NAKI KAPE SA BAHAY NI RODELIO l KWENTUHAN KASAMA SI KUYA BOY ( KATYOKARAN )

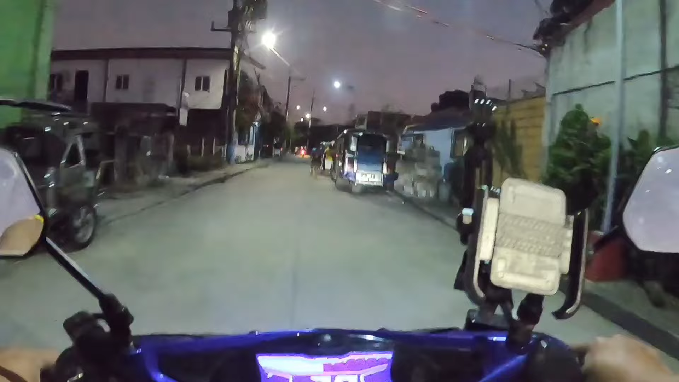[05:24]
This time mga kagrasa Papunta na tayo Kay Kuya Boy Yan Daladala na rin natin Yung handle na Ibibigay natin sa kanya Yan Pansin nyo kasi Nagbaboy sober ako Mga kagrasa Dahil Nawala na ako ng Sounds Yan Nawala yung sounds Nung GoPro Habang nire-record ko So Baboy sober ko na lang Para Alam nyo kung Sana ako pupunta At kung
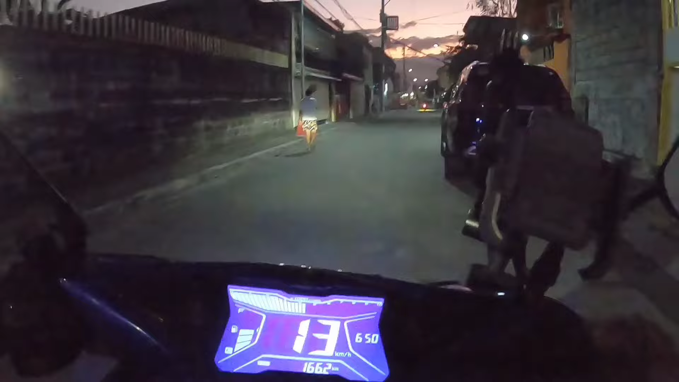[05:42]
anong gagawin ko Papunta doon Kay Kuya Boy Yan Binabaybay ko na itong Bandang Sampagitan mga kagrasa Tapos Mga